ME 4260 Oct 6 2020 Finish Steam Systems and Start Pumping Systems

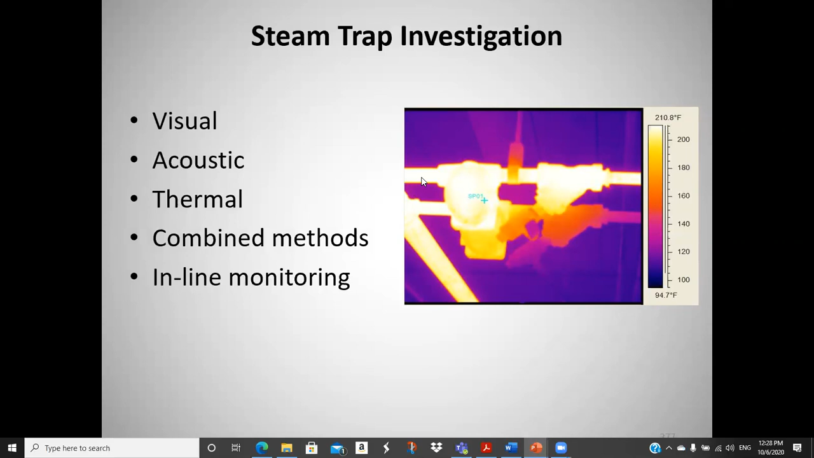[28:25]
On screen: scale top 210.8°F, scale bottom 94.7°F
My first suspicion would be that the one in the foreground had was failed open and was blowing live steam through because it's just as hot on the discharge side as it is over here. So anyway. Okay. Steam trap failure as well.